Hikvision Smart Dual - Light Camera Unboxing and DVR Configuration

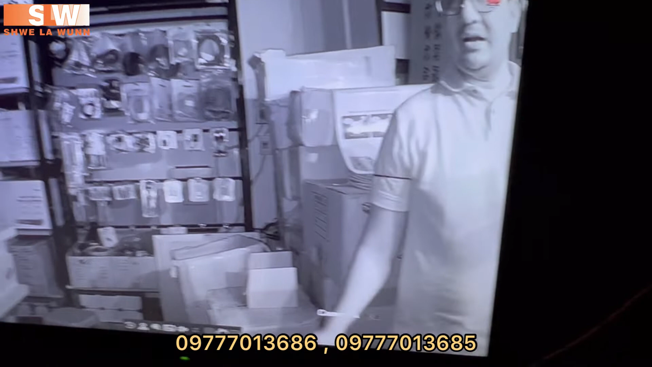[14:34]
မှာကရှိသမျှ color တွေအားလုံးကို तू absorb လုပ်တယ်အခုက तू absorb လုပ်ဆက် तू မရှိတော့ဘူးမှောင်မဲတဲ့သူရောက်သွားတယ်ဆိုတော့ကျွန်တော်က IR mode က